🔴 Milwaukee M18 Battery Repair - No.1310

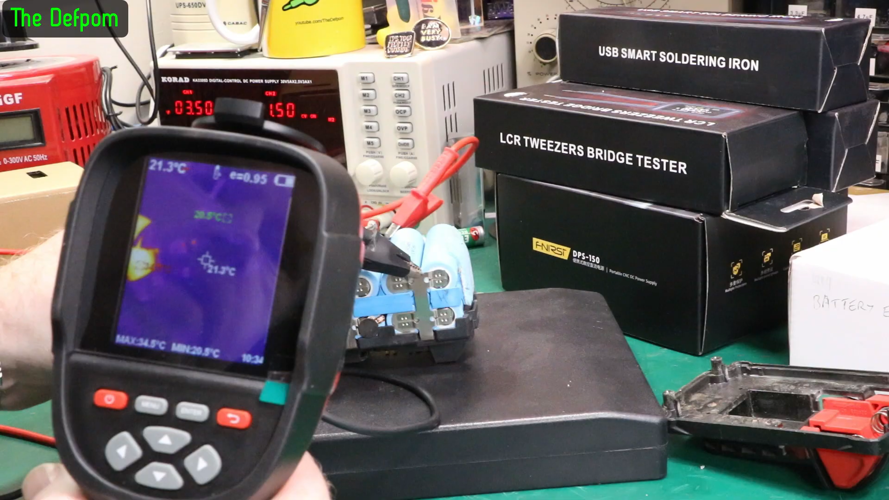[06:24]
On screen: spot 21.3°C
we do get reflections off these things they may see some bits which look a bit weird but it's just reflections because it's got the metal on the end there i'm looking at the battery bodies to get the reflections off it there's nothing there showing up as being a problem so at least not yet so the cell isn't like completely shorter or anything like that and the current's dropping down now it's now half an amp so this
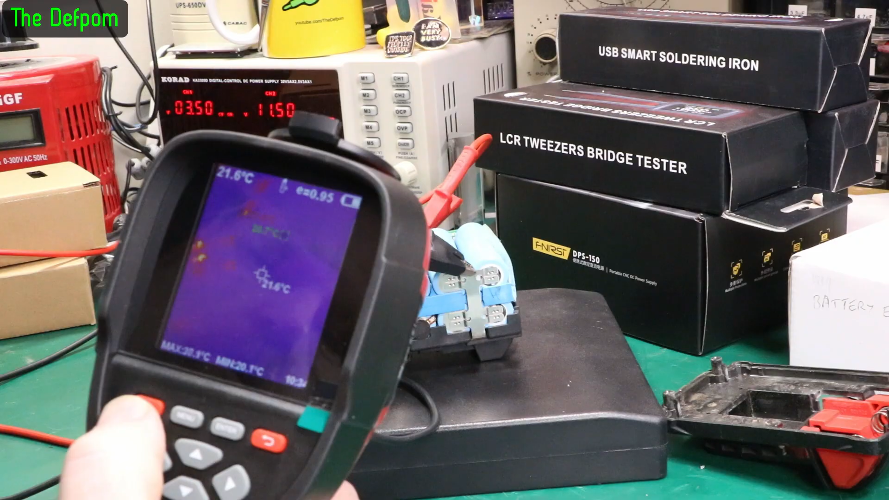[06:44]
On screen: spot 21.6°C
looks like it's actually working so i might just keep an eye on this little while let it charge up some more and we'll see if it comes right or not so now i've got a